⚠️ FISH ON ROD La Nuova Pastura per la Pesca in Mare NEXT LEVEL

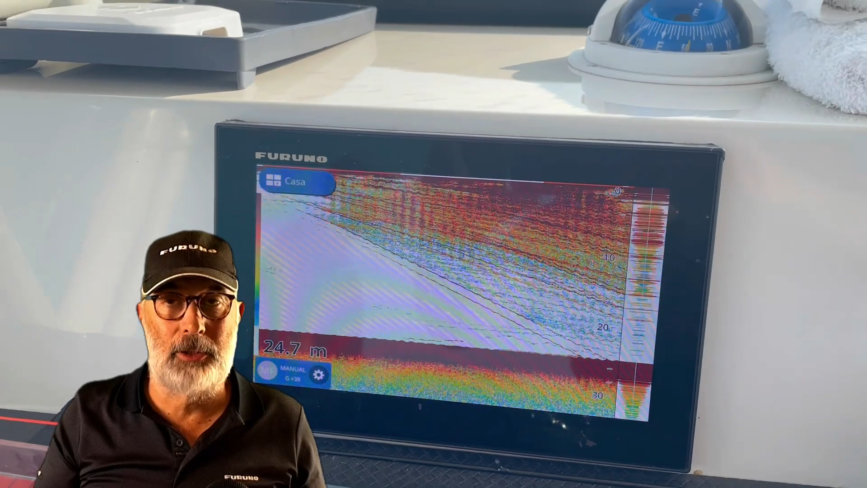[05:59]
On screen: depth 24.7 m
pastura perfetta ci sono delle immagini adesso ve le mostro questo è quello che si vede sull'ecoscandaglio quando noi utilizziamo questa pastura lanciandola proprio in acqua una parte precipita